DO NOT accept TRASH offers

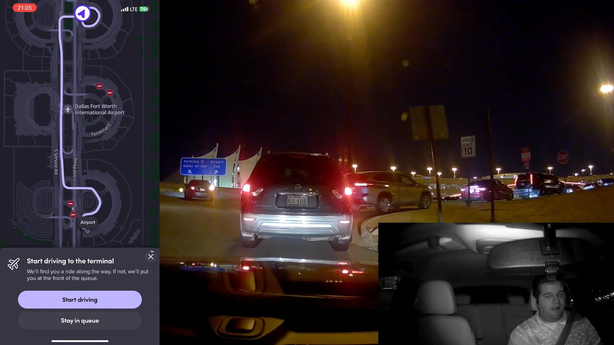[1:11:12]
okay i'm gonna stay in queue i'm not falling for that crap man oh man there is a lot of people here it's 41 cars there is a lot more than 41 cars here are they just sitting here waiting is this what drivers do at the airport there's got to be people off the apps because it says 41 drivers ahead of me
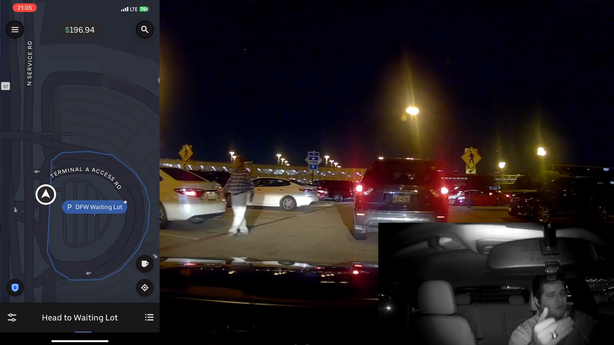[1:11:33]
there is way more than that here way more so is this is this the straight okay i just took a person there for 23 dollars
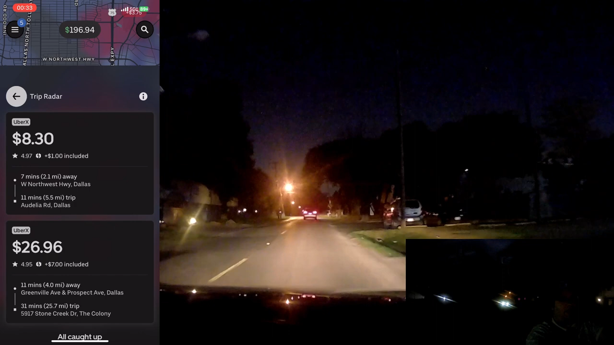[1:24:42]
it is surging like mad and you know if i had been a little bit more patient i would have been better off probably i could have i could have been right in the thick of it but
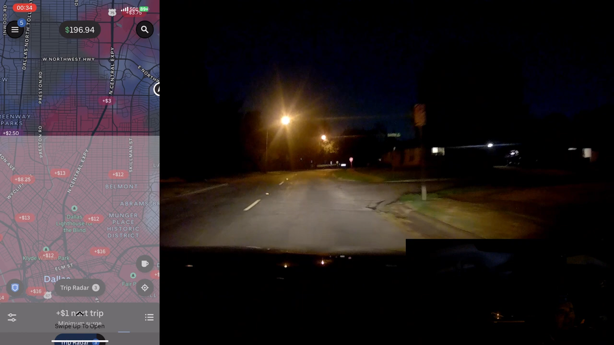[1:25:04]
i came home did a little video editing it's all good it's all good so we're on our way heading into the storm my goal is right you see where you see that 12 right there on the screen see where it says 12 dollars that right there that is where i'm heading it is closest to my house
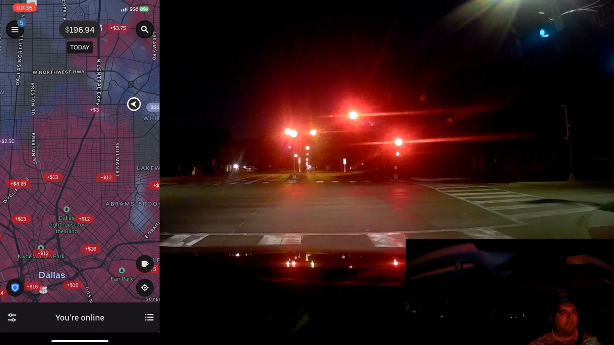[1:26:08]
length they'll never do that but i wish that was a feature
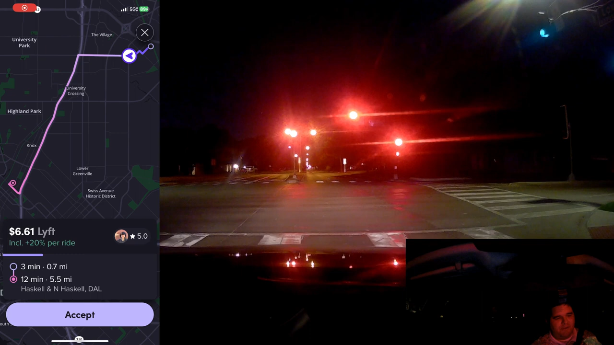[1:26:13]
you know i feel like it would save them time although i say that they probably would abuse it like crazy so yeah still the these trips are still too long they're still too long they're also popping up a ton of radars to see if you'll bite see we can do better than that that's 15 for five miles but guys look at this surge look at how much customers are paying we can do better than this
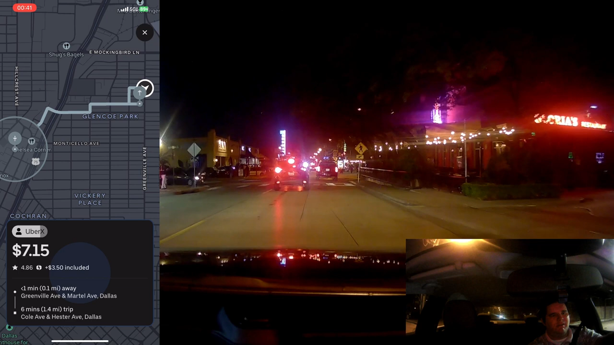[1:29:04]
greenville martell hester pickup uh okay i'll do it so i went ahead and took it it's like 750 for